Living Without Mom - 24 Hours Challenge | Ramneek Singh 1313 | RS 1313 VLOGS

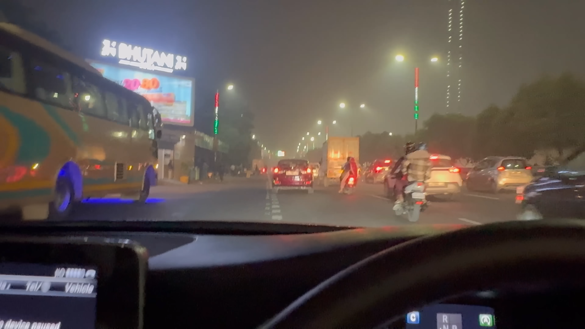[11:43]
गाइस फाइनली हम घर जा रहे हैं, अंधेरा हो चुका है, टाइम हो चुका है घर जाने का, ट्रैफिक फुल है।